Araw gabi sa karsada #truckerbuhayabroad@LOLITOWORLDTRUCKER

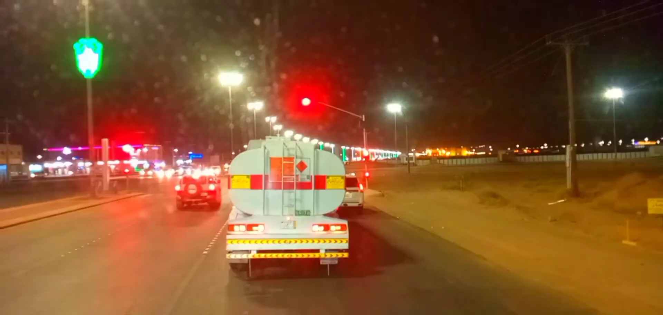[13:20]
Pagka nakita nyo na itong stoplight, mga ka-company, arko niya, diyan kayo kakaliwa. Papunta na sa depo. Bago siya mag-arko ha. Bago mag-arko. Doon katapos.
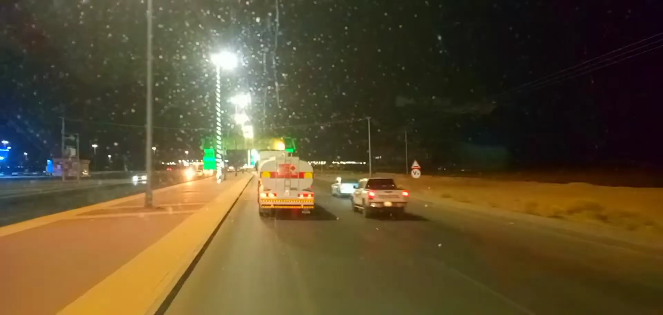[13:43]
So, ito yung arko, pangalawang arko. Bago ka dumating ang arko, kung nakalitin yung U-turn, kung hindi kayo U-turn, parang ano ka lang, nakaliwa ka. U-turn ka ng bakya. So yan, sundan nyo guys.
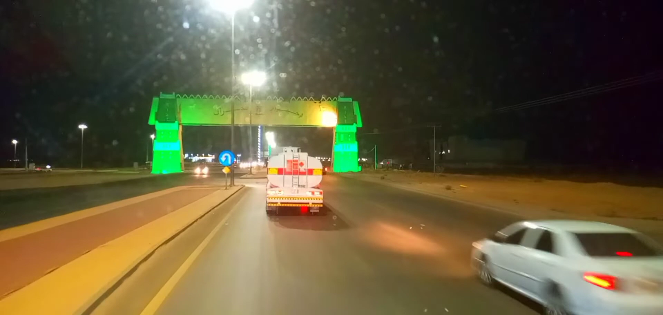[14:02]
Sundan nyo mga ka-trappers ko na pala.
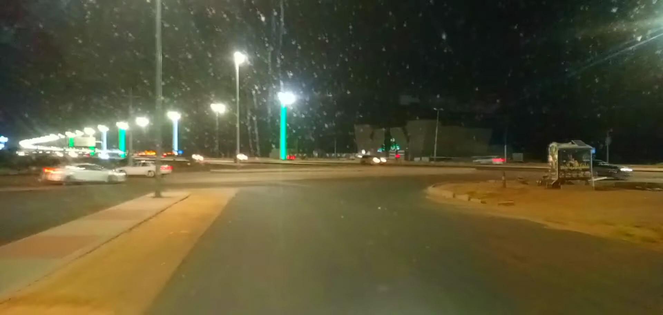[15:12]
Dito tayo kaliwa. Dati kasi meron doon. Si Rado. Ansip. So dito. Kaliwa. Yun mga ka-company.